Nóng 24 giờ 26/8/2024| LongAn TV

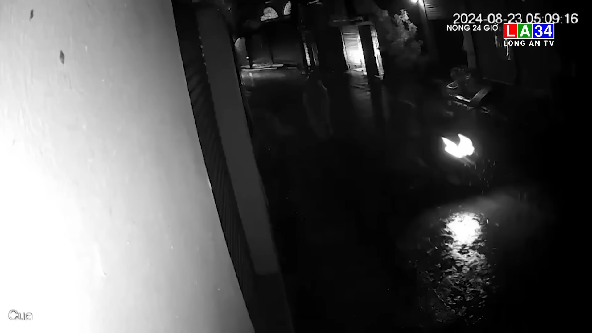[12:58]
Người mặc áo mưa, đội nón lá đi bộ dưới lòng đường trong lúc mưa gió và ánh sáng khá yếu. Bất ngờ xe máy từ phía sau lao tới, tông thẳng vào nạn nhân, hất gian ra xa. Nạn nhân kêu khóc cầu cứu. Chưa rõ thương thích ra sao, nhưng tình huống này khiến nhiều người trút kinh nghiệm. Trời mưa thông thường sẽ khiến tầm nhìn bị hạn chế,
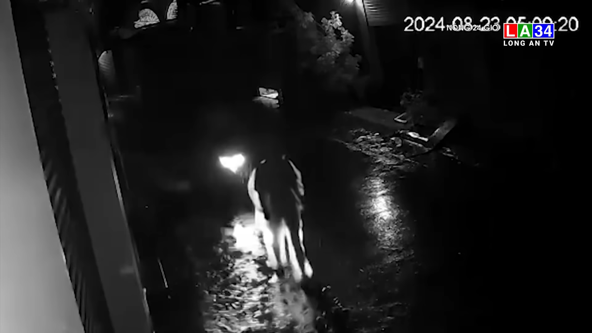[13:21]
nhất là thời điểm tờ mờ sáng, hủ tối và ở khu vực ít đèn đường. Do đó, người đi xe máy hay đi bộ cũng nên chú ý quan sát.